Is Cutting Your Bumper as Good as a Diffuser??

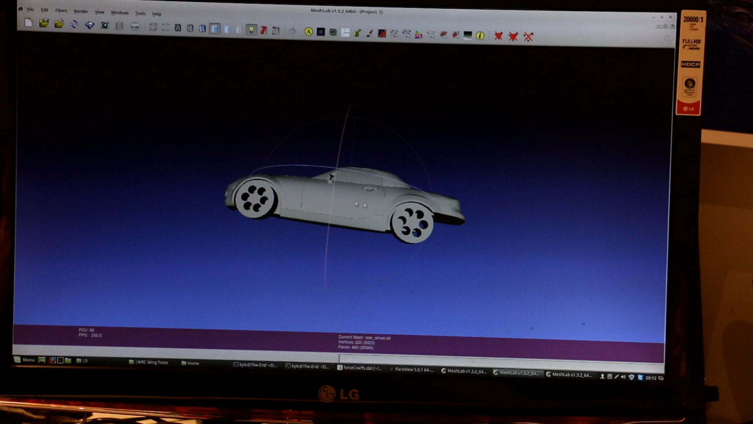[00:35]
of indicating the rear bumper being removed and then we have a car with a proper diffuser with a few strikes on the back end of it.